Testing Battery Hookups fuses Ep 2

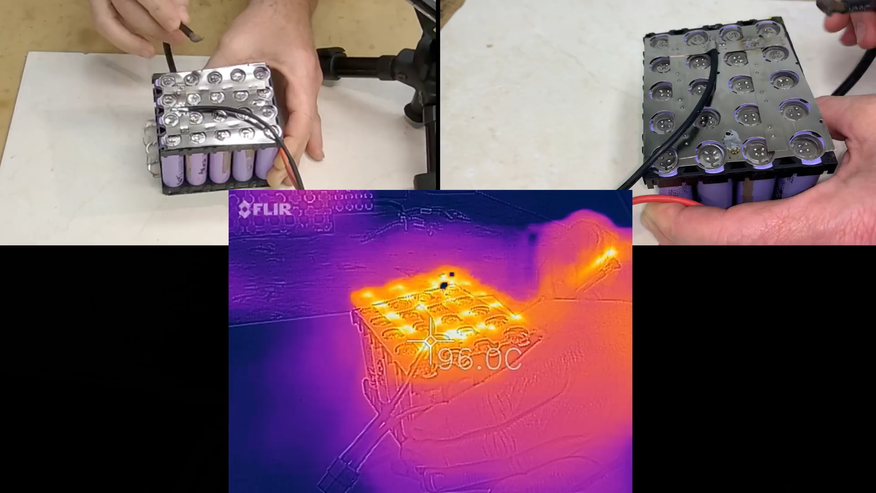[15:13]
ok that's a little bit more that I'm comfortable with that cable's getting really really hot nah cable's getting too hot I can't even hold it let's try those cells make sure the cells aren't getting hot the cells aren't getting hot at all which is good
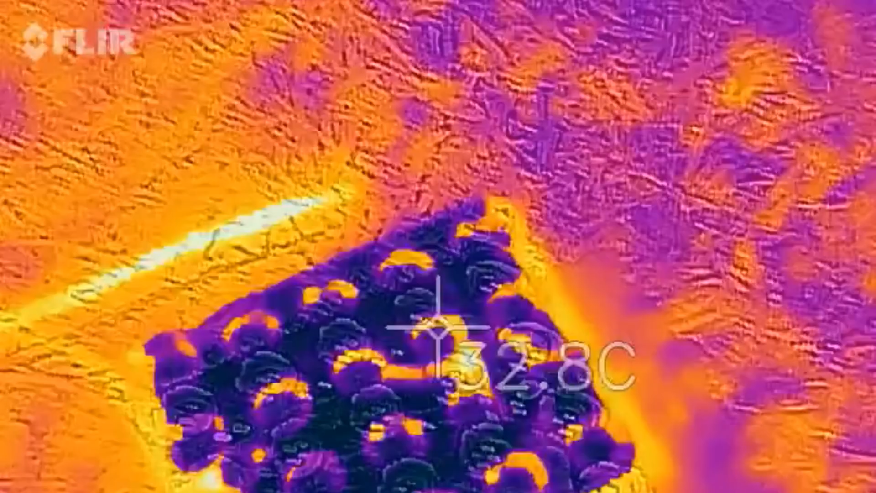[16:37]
On screen: spot 32.8°C
what have we got temperature wise
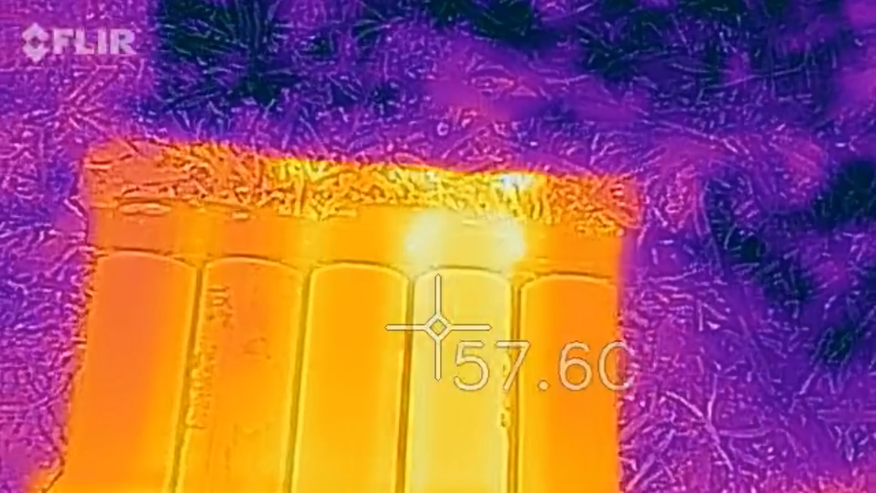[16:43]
50 55 degrees by the look of that I mean if nothing else it looked cool
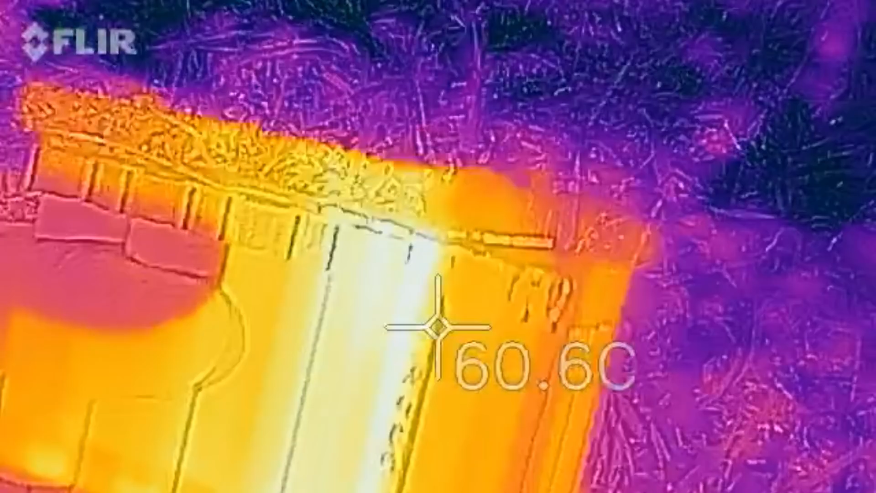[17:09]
On screen: spot 60.6°C
looks like we've got one cell there that's really hot that's probably because
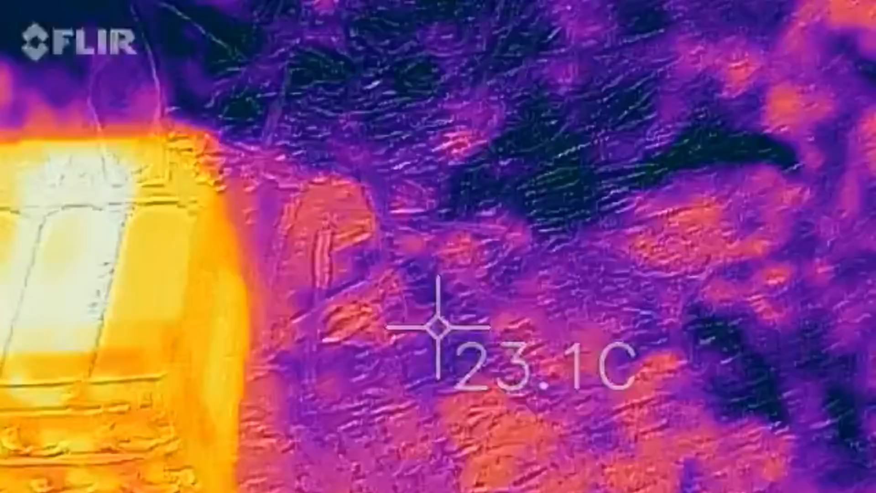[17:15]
On screen: spot 23.1°C
just on top of it there is where I was connecting up the
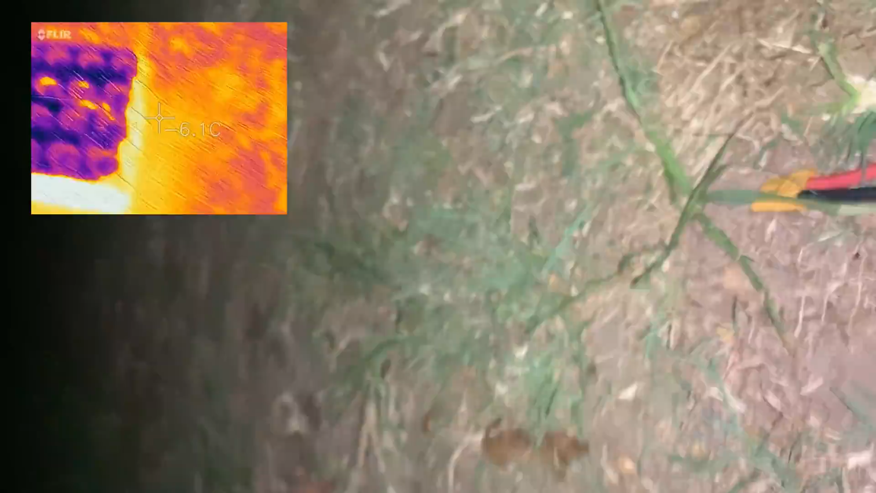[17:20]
the car's going past thank you very much so the cell that's actually hot
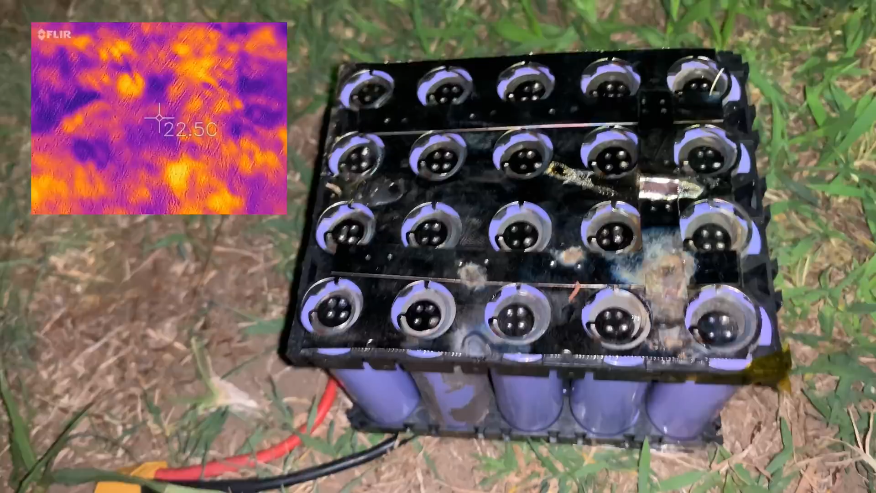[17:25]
On screen: spot 22.5°C
is there and if you look at the thermal image
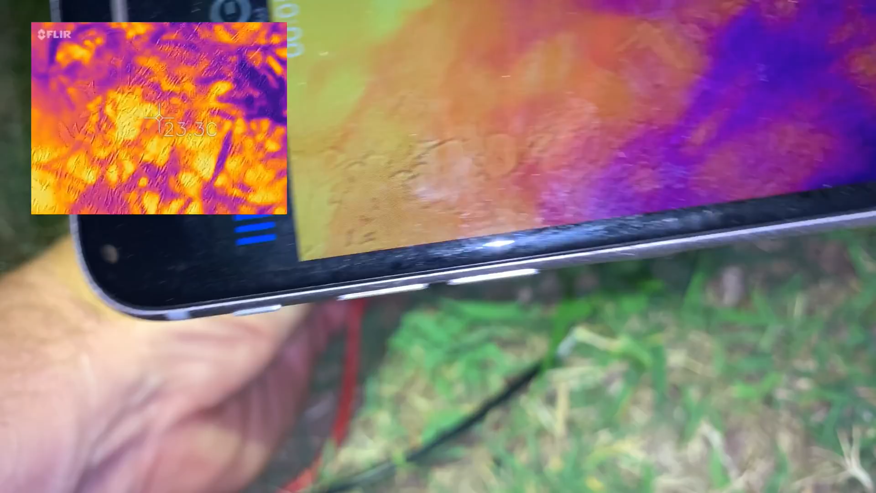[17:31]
can't even get it shot but it's that cell there that's hot so I dare say that